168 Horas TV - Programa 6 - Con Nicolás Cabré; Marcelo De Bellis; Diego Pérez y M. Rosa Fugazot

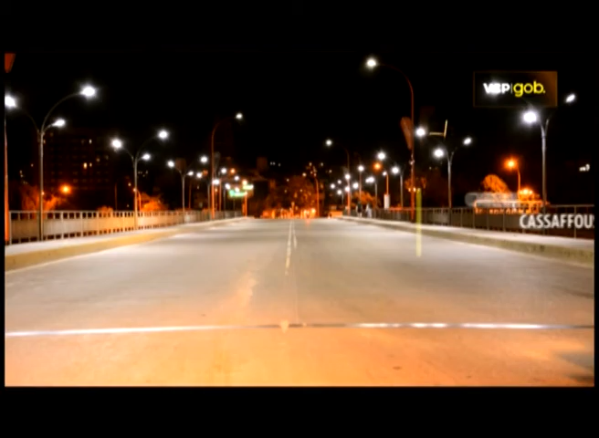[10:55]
Esta iniciativa implica un ahorro energético muy importante para la ciudad con esta nueva tecnología en luminarias, favoreciendo la protección para el medio ambiente.